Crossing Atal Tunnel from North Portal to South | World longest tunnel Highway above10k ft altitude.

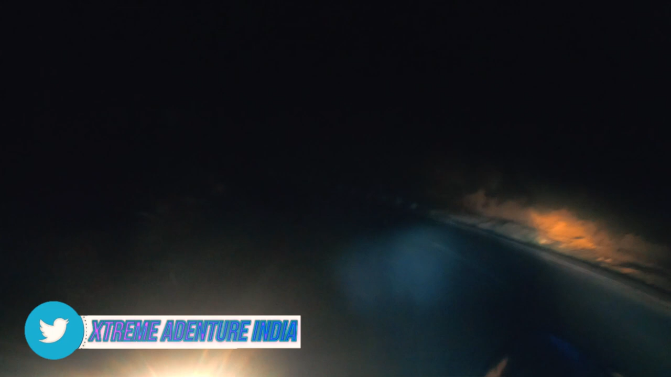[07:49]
हमने शिंगला पास किया, फिर आज स्टे करेंगे मनाली को,
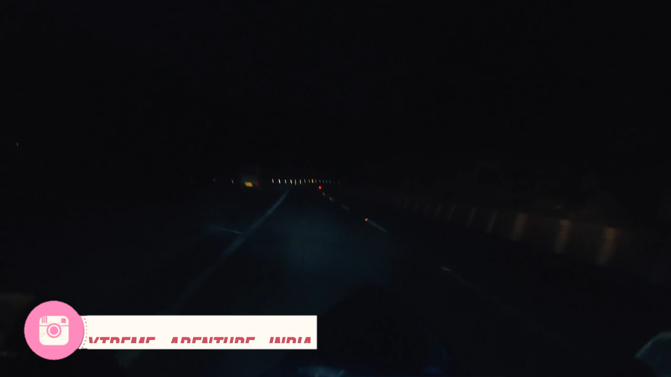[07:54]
और कल हम जाएंगे तीथंग वैली और जिलोरी पास। तो हमारे ये दो डेस्टिनेशन है हमारे बकेट लिस्ट में, तो वो काम करेंगे कल। तो अंधेरा हो चुका है, तो 6 से कुछ ज़्यादा समय हो चुका है, 6:30 बज चुके हैं और पूरा अंधेरा हो चुका है बाहर।